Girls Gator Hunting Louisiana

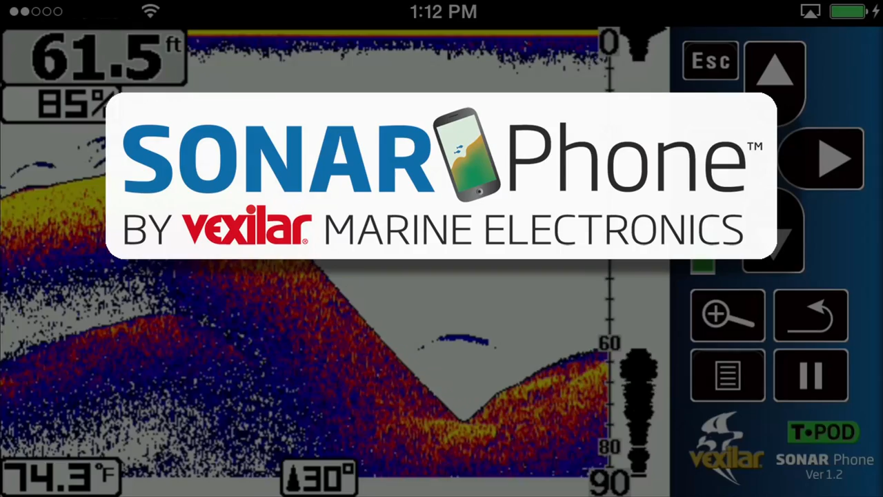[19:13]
On screen: depth 61.5 ft, water 74.3°F
Sonar Phone by Vexlar, the world's first smart device sonar.
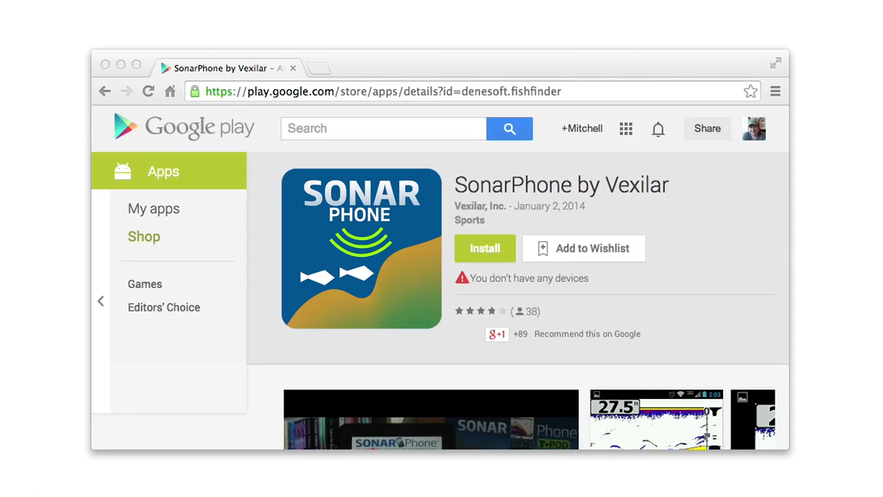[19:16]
Download the free app, try the demo feature,
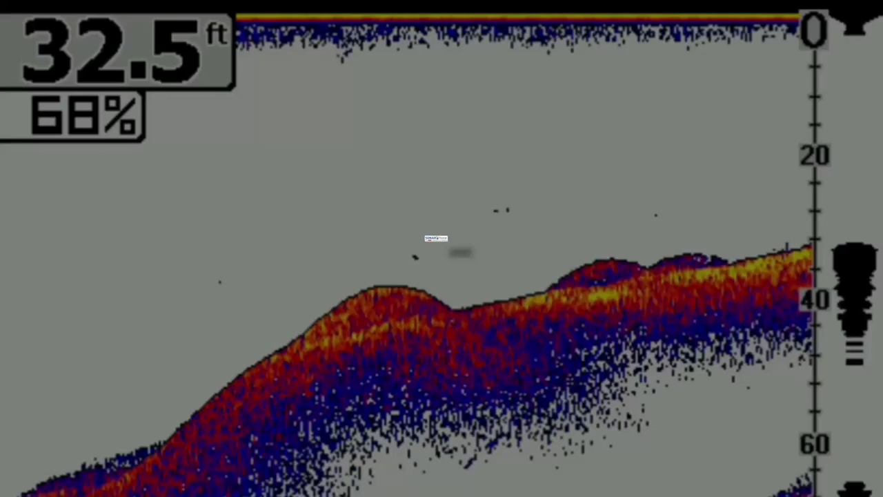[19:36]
On screen: depth 32.5 ft
That's the Sonar Phone by Vexlar.